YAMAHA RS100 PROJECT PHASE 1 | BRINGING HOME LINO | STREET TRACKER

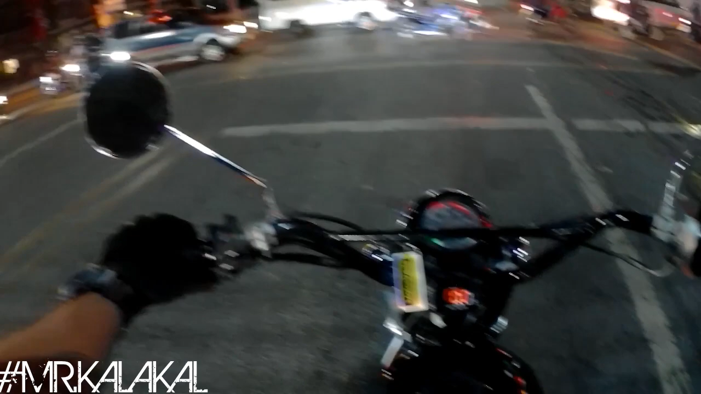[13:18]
Okay guys, bihayin muna ako pabalik ng Ortigas and bigyan ko kayo ng clip mamaya once we're rolling.
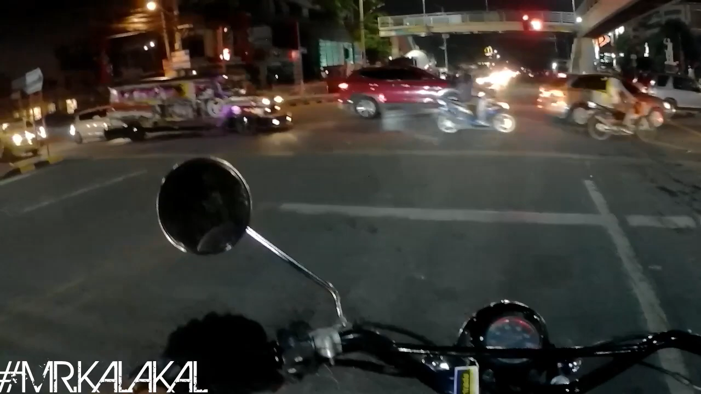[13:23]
Ka-stop lang tayo dito, ang tagal pa itong stoplight na ito eh. Mabush. Whee! Grabe! Totoo nga, Cheese Max. It's more fun when you tuti. Ang ingay lang niya, skandaloso siya mga kapotpot. Skandaloso na mausok.
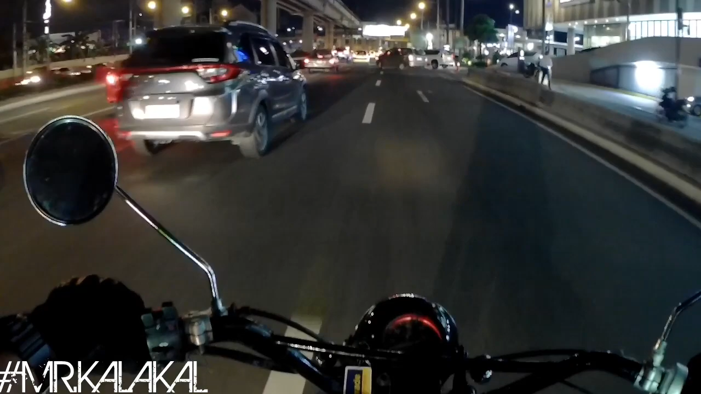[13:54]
Grabe. Ang saya-saya. Pasensya na mga kapotpot if maingay talaga, pero like what I've said,